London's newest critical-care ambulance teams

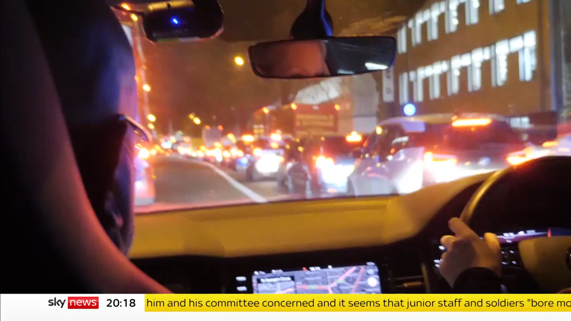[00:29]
And then in 300 metres, we'll be turning right. But this is expertise racing to the sea.